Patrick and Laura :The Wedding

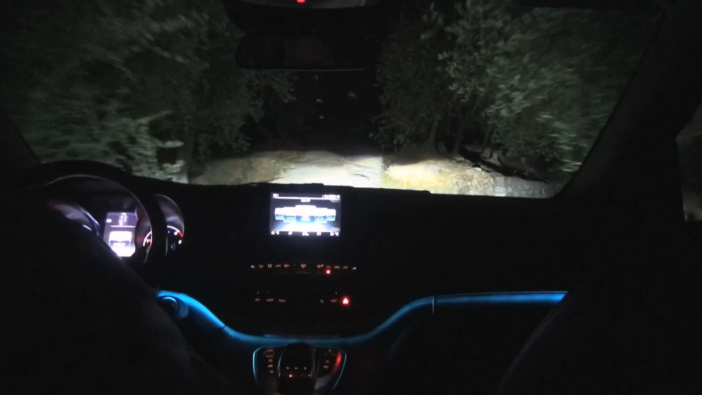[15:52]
Younger people are still there dancing. Our taxi's making its way back to Monte Rosa, and we'll see you tomorrow morning.